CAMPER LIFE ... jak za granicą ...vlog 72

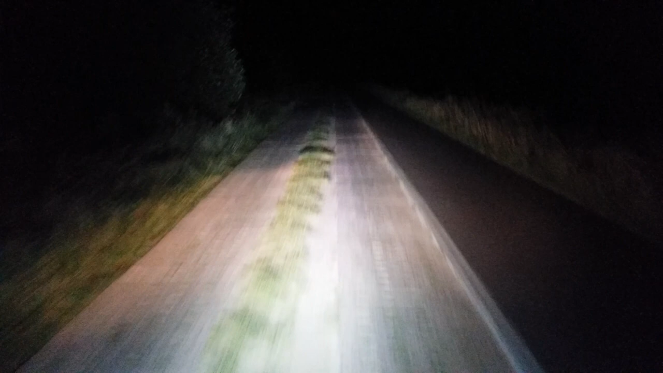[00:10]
na to, bo to jest takie ciekawe. Droga dla samochodów jest taka, a droga rowerowa jest gładziutka, nowy asfalcik. Rewelacja, to droga z Mielna do Darówka. Tak nas głodne prowadzi. Także jedziemy. O, Marek, patrz, sąsiad. No, sąsiad Kołacz. Nasz sąsiad Kołacz. Ale jedziemy na tą samą imprezę, jedźmy za nim, bo on wie gdzie jechać, on jest obcykany. No, to się trzymamy jego.